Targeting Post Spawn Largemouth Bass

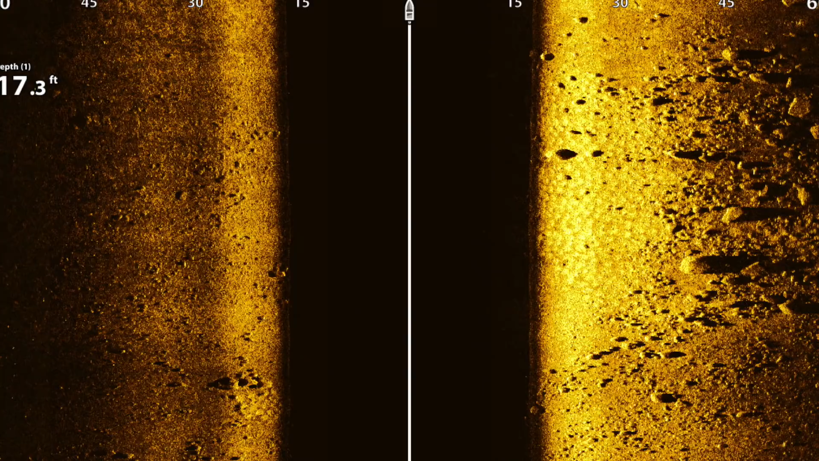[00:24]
On screen: depth 17.3 ft
find bluegill beds around those big boulders they are perfect target areas for those big largemouth to sit a lot of the stuff we're
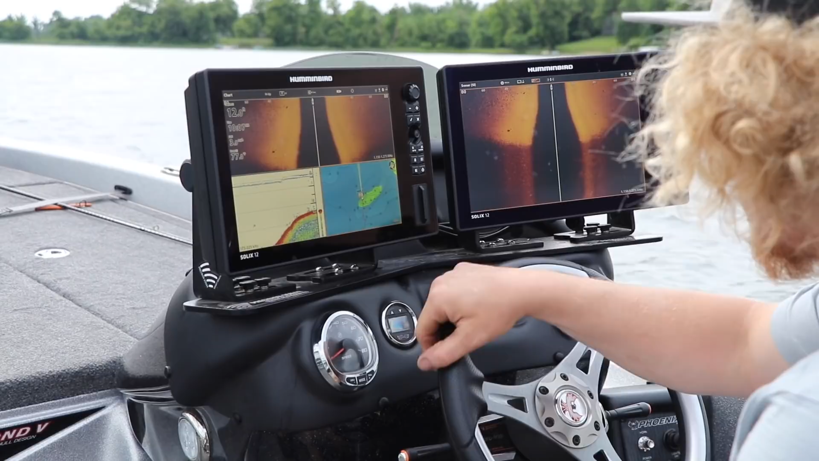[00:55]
you can see these rocks coming up here and here's the sweet spot right there these
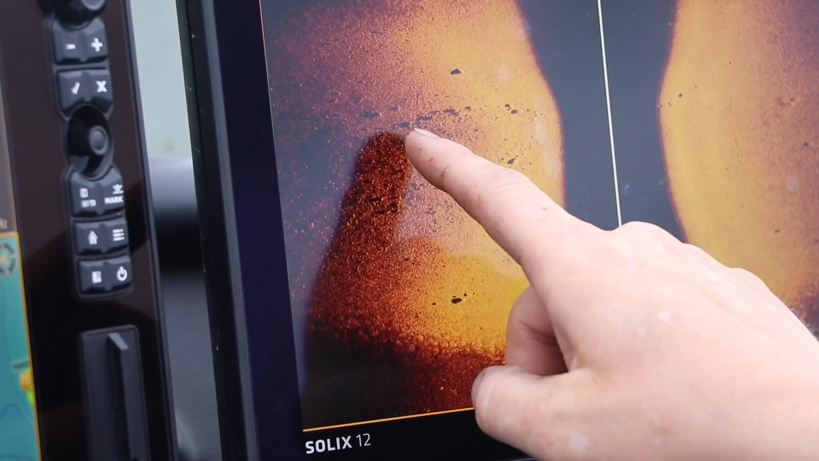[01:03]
big boulders when I first pull up on a spot like this I like to throw a big jig it's a three-quarter AT
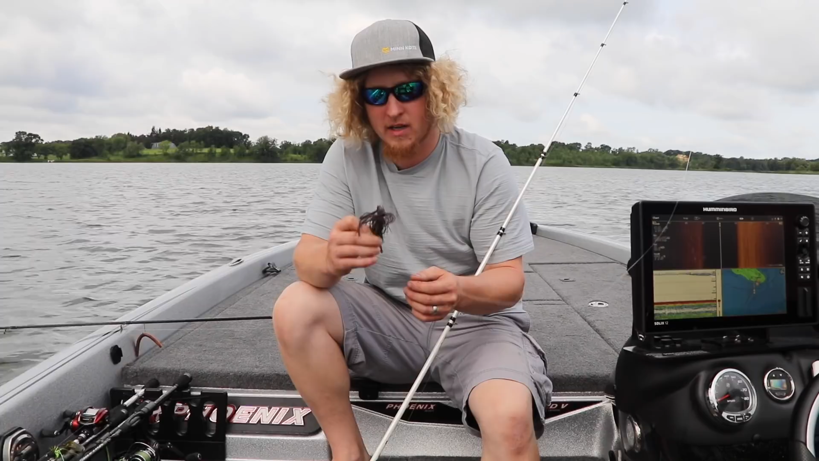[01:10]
jig by all terrain colors I'll usually do just a simple brown or black blue keep it pretty simple if I feel like the fish aren't picking up that big jig and really getting it sometimes I'll go to this finesse jig it's a quarter to three-eighths just depending on the depth after peppering the area with jigs and just not really getting the bites we always throw a drop shot in there just to see if there's anything really there
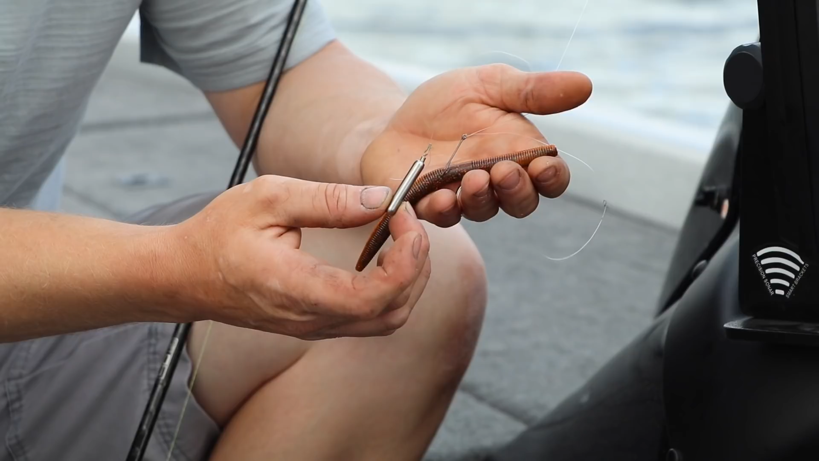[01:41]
because they always eat it small fish big fish with that 360 I can literally put my cast right on the edge of the weeds right where they meet the rocks and
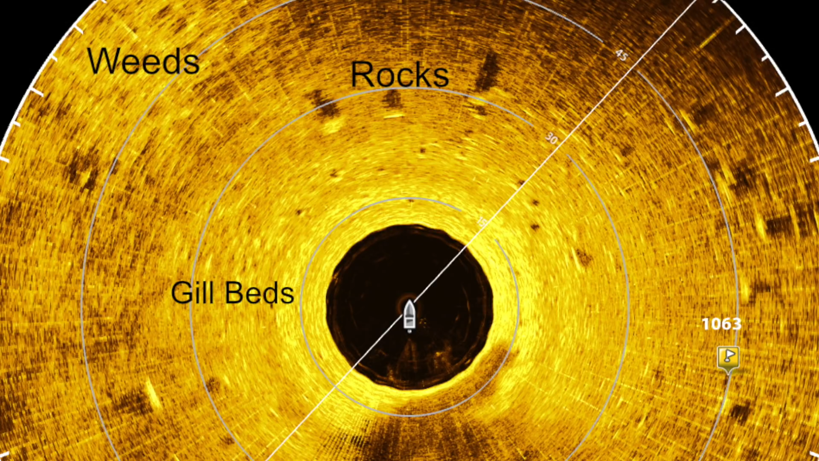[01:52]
not even have to deal with snags and the weeds
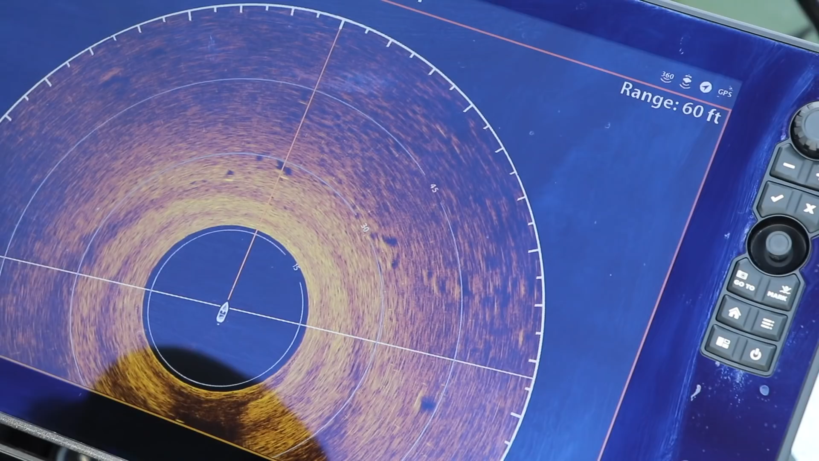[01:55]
we pulled up on that spot we scanned
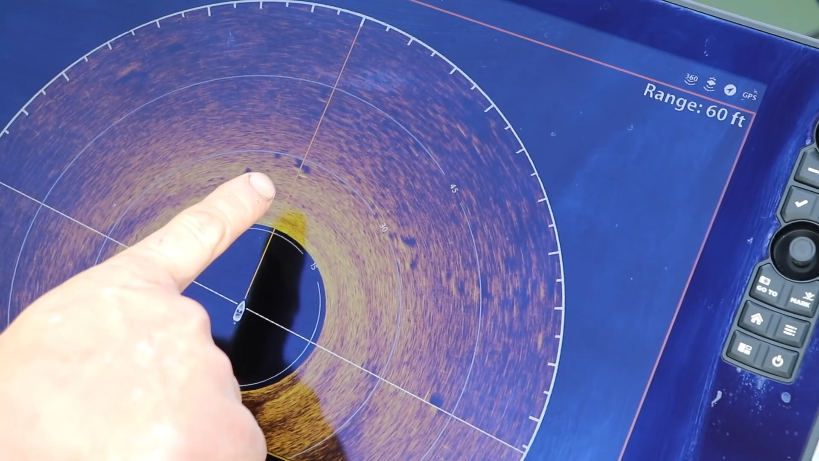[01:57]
and we got boulders bluegill beds line
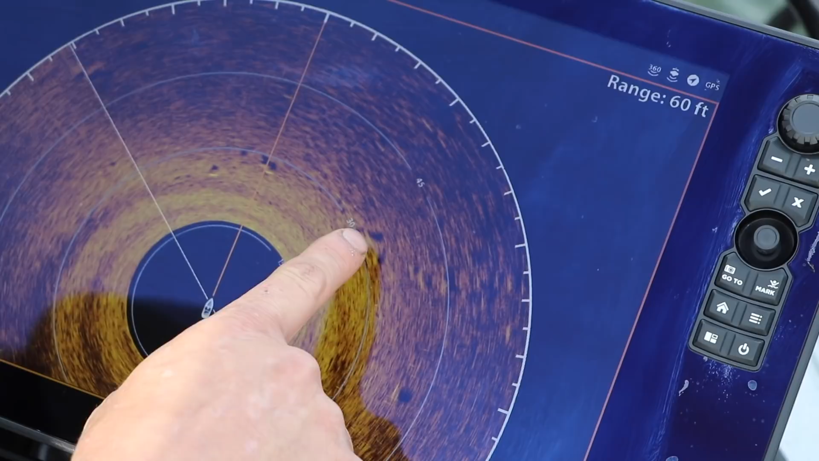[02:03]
of rocks going out deep a big boulder to the right I'm gonna fire a jig at these outside rocks the first ones I pointed to with